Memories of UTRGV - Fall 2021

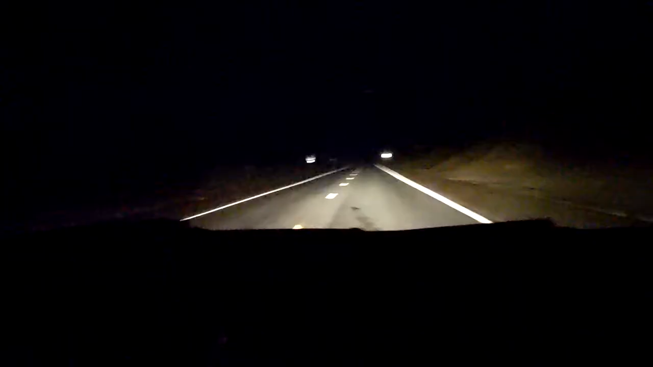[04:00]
Okay, fine. You abducted us to where there's no service, yes. And we've been driving on a straight road for like at least 10 minutes.